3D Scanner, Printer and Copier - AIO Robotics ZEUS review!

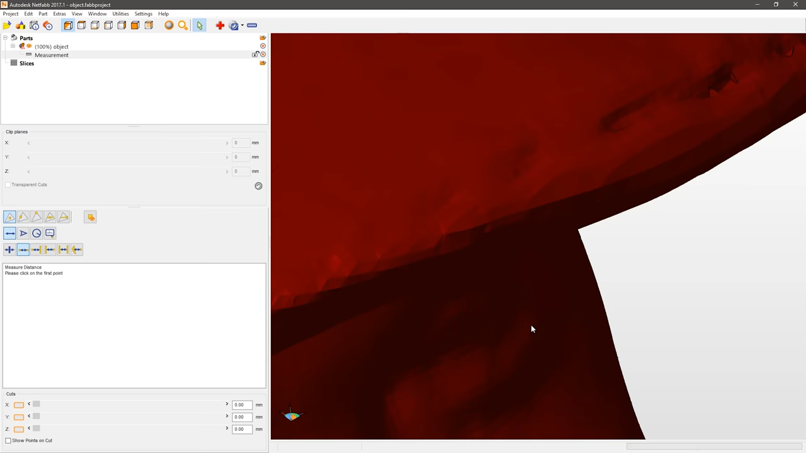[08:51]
Even the sample scan they provide on their website, which looks much better than anything this machine ever produced, only comes with roughly 300 µm large triangles,